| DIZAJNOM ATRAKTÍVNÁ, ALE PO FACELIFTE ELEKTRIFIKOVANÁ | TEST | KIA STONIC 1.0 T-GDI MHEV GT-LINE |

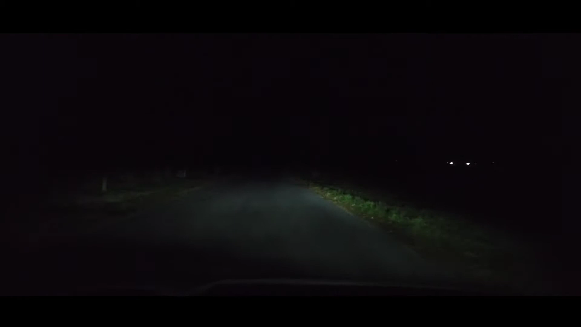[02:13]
krásne osvetľujú vozovku, ale k stretávacím svetlometom musí mať trošku výhrady. Nesvietia moc do diaľky, nesvietia ani až tak mimo vozovku, neosvetľujú mi až okraje tej vozovky, alebo teda pole by som povedal. Čiže nie je to až na takej vysokej úrovni, ako má konkurencia. Na druhej strane svietivosť je dobrá, takže považujem tie svetlomety ako taký priemer.